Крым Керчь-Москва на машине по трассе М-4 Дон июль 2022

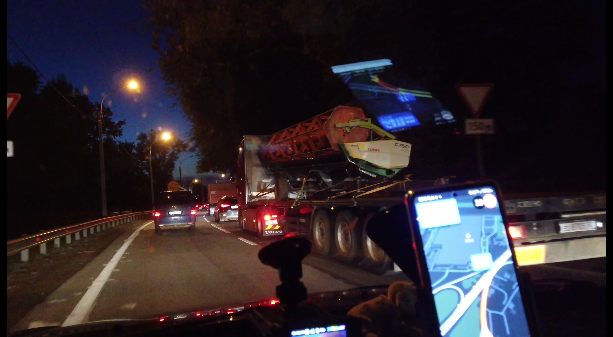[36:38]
Оксай, мы, в общем-то, проехали кружную. Вот сейчас мы будем съезжать. Поворот направо. Вон там Икея уже видна. Мега.
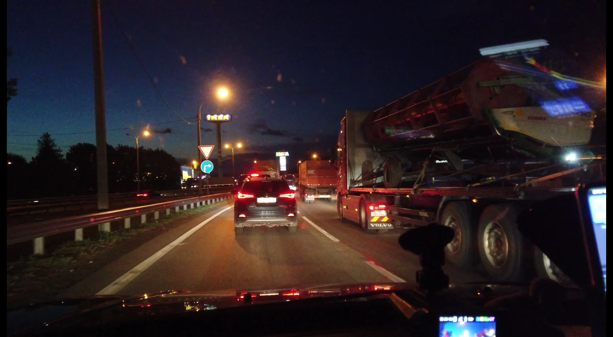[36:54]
Но машин, конечно, многовато. Все, мы съехали, но движение затруднено. До Каменск-Шахтинского 125, Воронеж 566, Москва 1055. Ну, здесь... Выезд из Оксай.
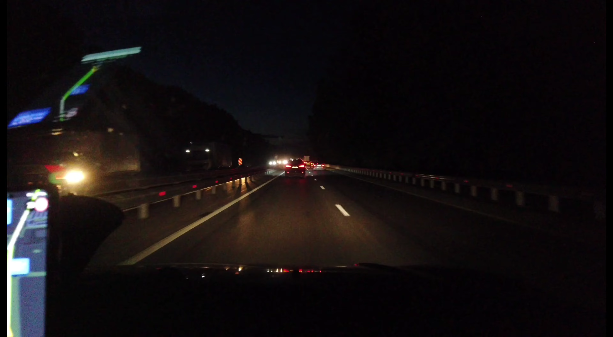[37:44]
Ну, в общем, все поехало. Непонятным образом, почему была пробка. Никакого ремонта нигде нету, ничего нету. Просто все потолкались. А теперь просто все поехали. Да. Вообще просто полный без бед. Причин. Просто 2,5 километра пробка без причины. Просто потому, что все не ехали. А теперь они же все поехали. Прикольно. Еще один, одна АЗС «Лукойл» и вот такой большой комплекс питания.
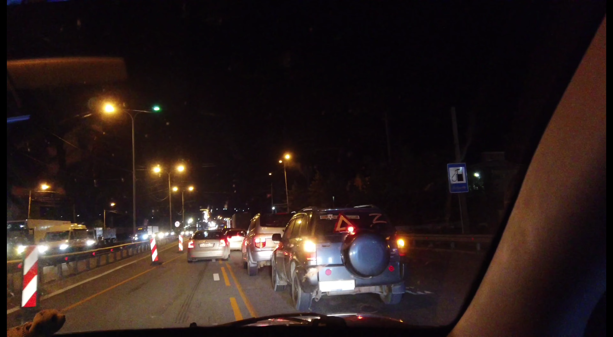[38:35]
Парк «Патриот» Каменск-Шахтинский. Проехали. Время без 15:11 вечера. Машин что в одну, что в другую сторону, просто много.
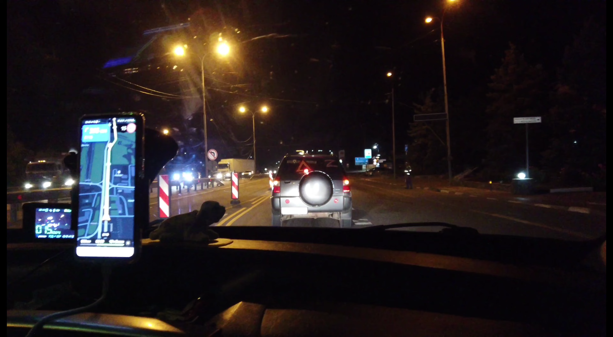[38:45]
Это с учетом то, что еще не все едут ночью.
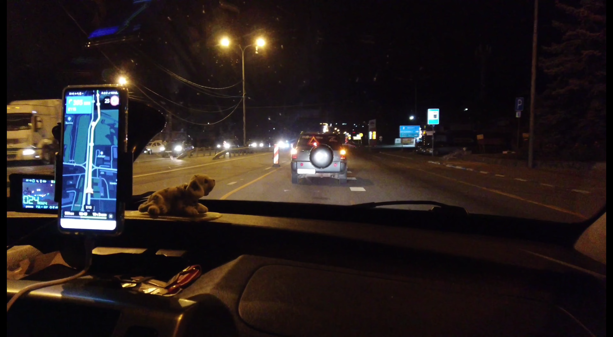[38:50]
Что будет днем, неизвестно. Машин очень, поток, он прям все забито.
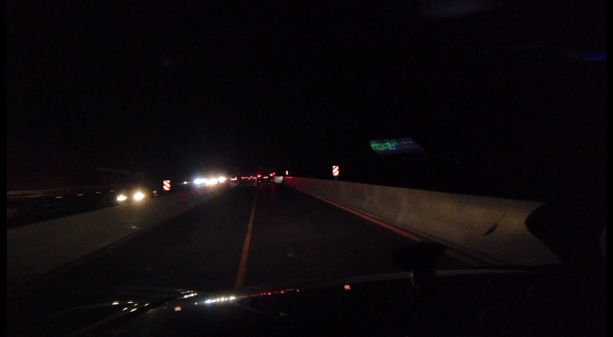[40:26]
Примерно где-то полторы полосы. Разъезжаться плохо. И похоже, он до самого платного участка будет. Ну, в общем-то, с ремонтом дороги въезд на Татнефть в Богучарах. Как она? Не в Богучарах, а где? Как? В Дядино. В сторону Москвы закрыт. Поэтому Татнефть не работает. Там, где мы хотели заправляться, диапазон не заправились.
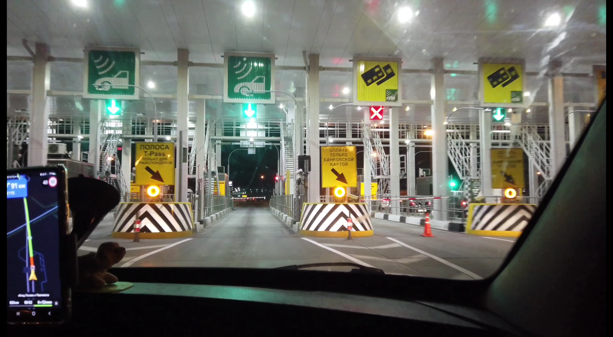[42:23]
Поехали. Не показывает все. Вот столько мы времени добирались до этого пункта. Почти в Воронеже. Да, почти в Воронеже. До Воронежа осталось чуть-чуть. Но до Москвы, в принципе, тоже не так. До Москвы 650.